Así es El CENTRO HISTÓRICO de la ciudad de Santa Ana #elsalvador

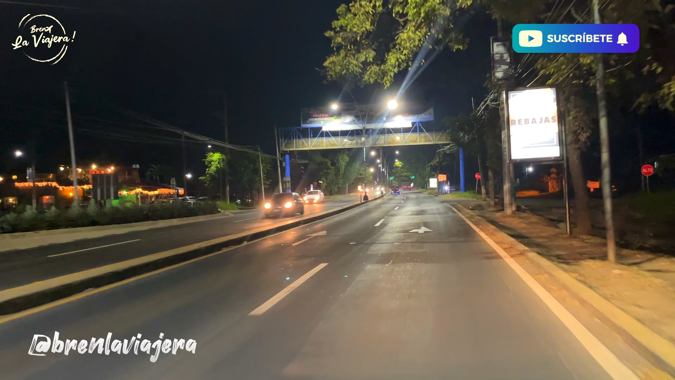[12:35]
Ana Después de Metro Centro Y toda esa zona Se encuentra Esta área Que veo Que está De buen ambiente Nocturno Miren Hay centros Comerciales